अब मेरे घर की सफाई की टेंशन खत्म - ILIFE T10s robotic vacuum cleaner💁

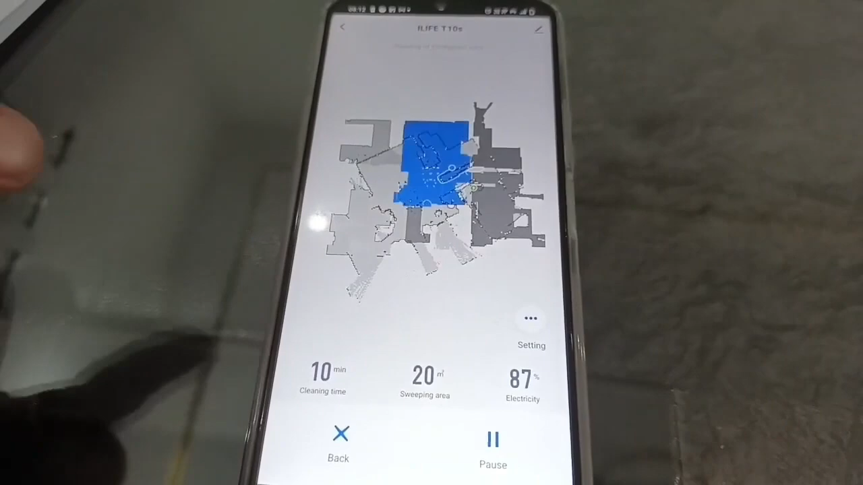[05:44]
इससे आप Google Home और Amazon Alexa से भी connect कर सकते हैं, जिसससे आप इससे आसानी से on off कर सकते हैं,